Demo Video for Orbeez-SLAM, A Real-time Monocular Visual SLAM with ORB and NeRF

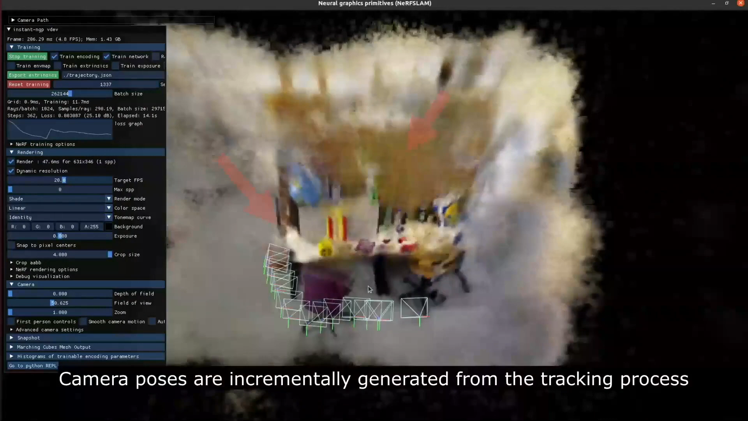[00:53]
Camera poses are incrementally generated from the tracking process. The main components of Orbeez Slam are visual odometry and Nerf to reprojection and photometric error.
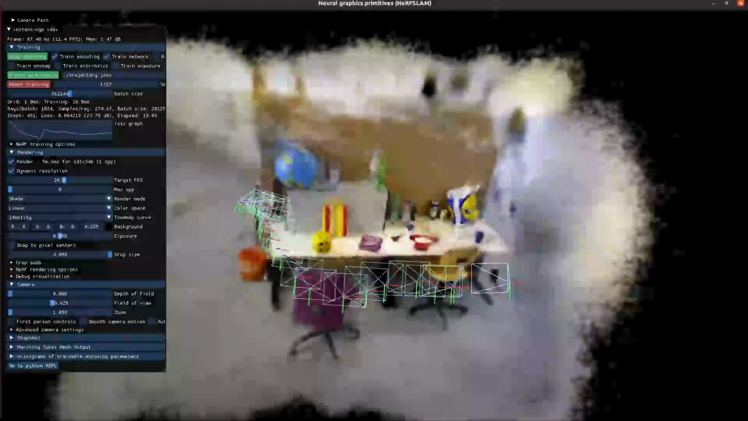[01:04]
Camera poses are optimized based on reprojection error.